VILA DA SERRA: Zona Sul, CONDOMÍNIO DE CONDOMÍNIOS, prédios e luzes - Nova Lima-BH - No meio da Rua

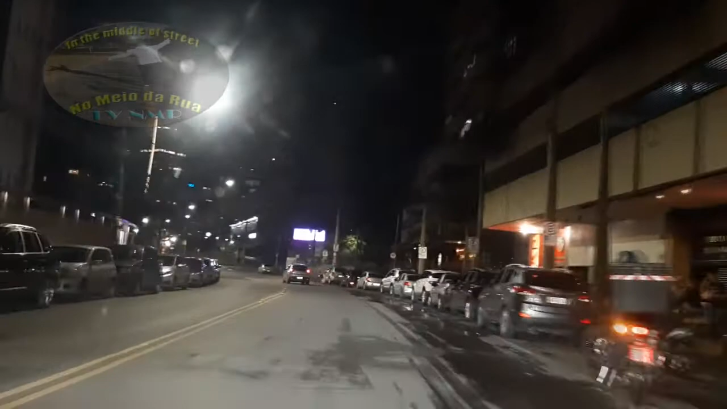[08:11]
mas eu queria encerrar esse vídeo por aqui olhar com a visão
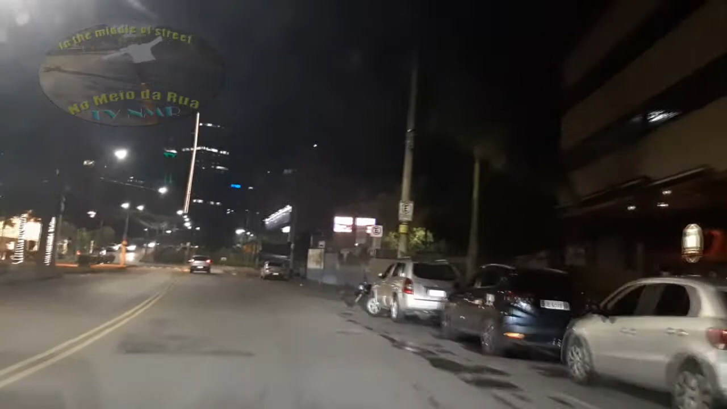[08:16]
a gente não sei o nome daquele prédio ali que tem aqueles traços e atrás dele tá lá ó em verde
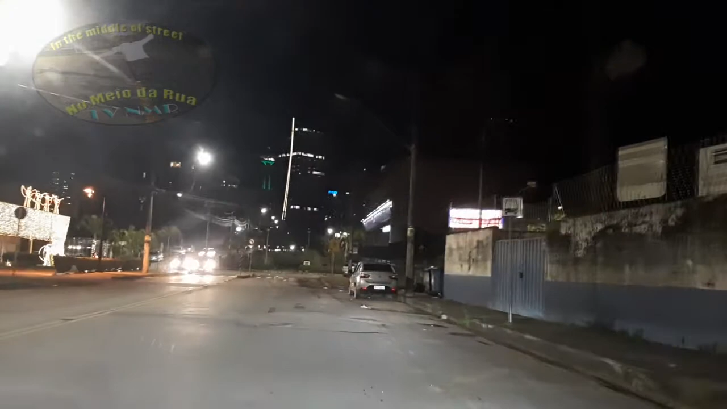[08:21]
no Alta Vista que é muito bacana tem um restaurante lá em cima é
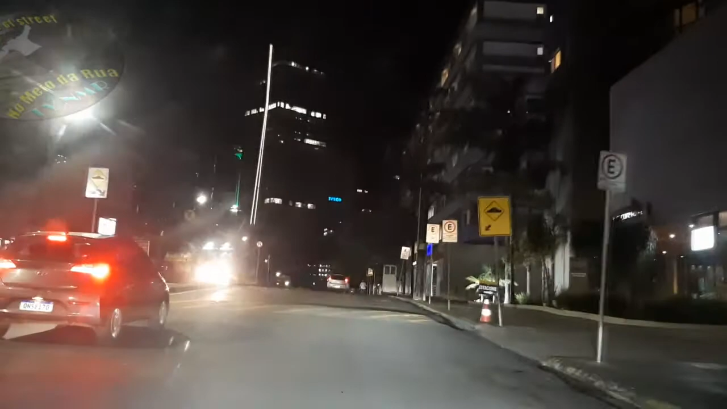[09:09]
prédio tá escondendo ele ali esse pad também que tem um design muito curioso muito interessante e nós vamos ficando por aqui